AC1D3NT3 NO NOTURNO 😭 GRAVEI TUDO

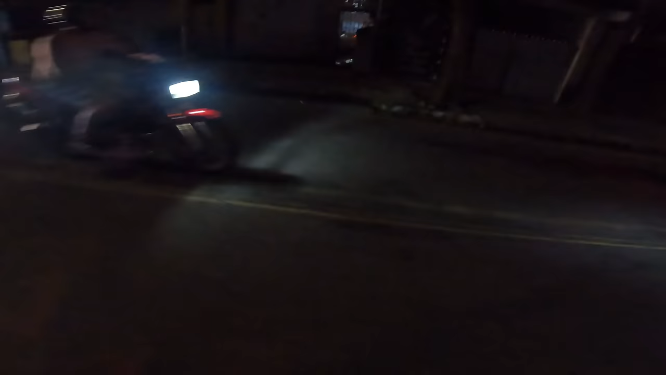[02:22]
É o XJ, vou ter que comprar uma dessa pra mandar os noturnos. Pra onde esses caras tá indo? Mano, esse Jota berra muito.
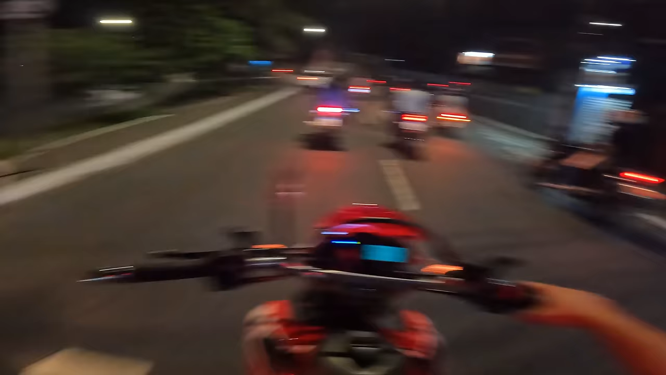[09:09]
Um vai pra lá, outro vai pra cá, olha lá, tá vendo? Ixi, os caras já querendo voltar.
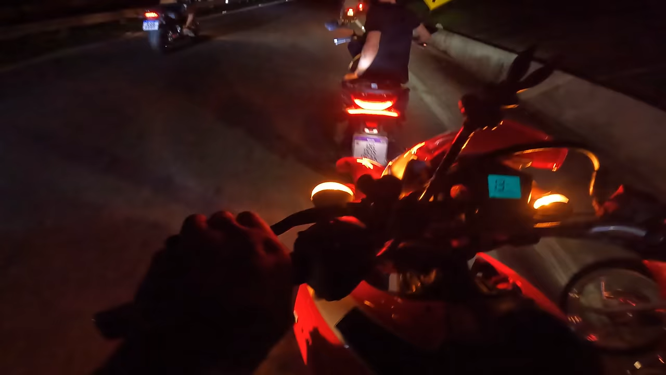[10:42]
Oxi! Cê é louco, mano? Ele já chegou como? Entrou na minha frente, cara.